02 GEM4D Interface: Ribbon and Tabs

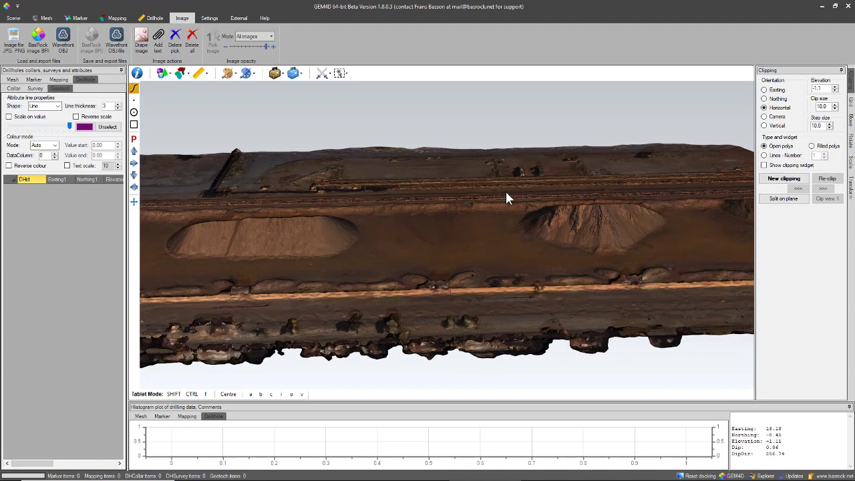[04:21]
So over here I've loaded an OBJ file, and when you do these images as OBJ files, the shading that you've got affects the image quite a bit,
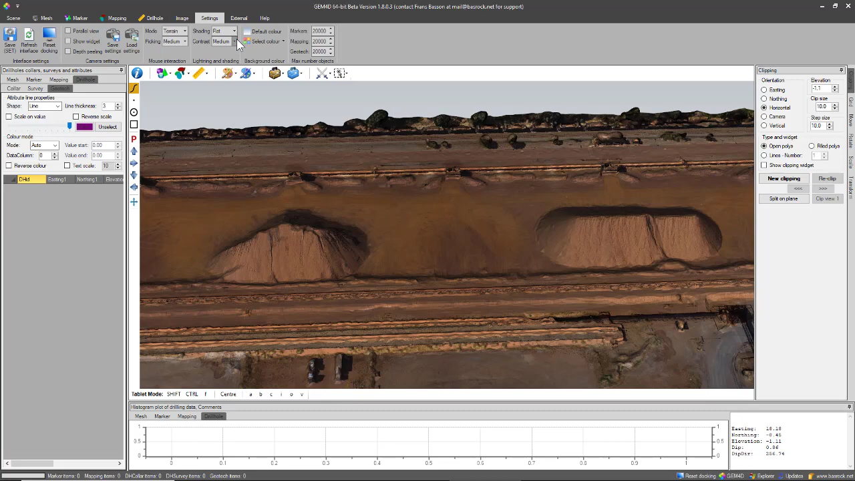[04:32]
so you can go to settings and you can maybe minimize the shading effect to get a better image of the photograph that you have taken.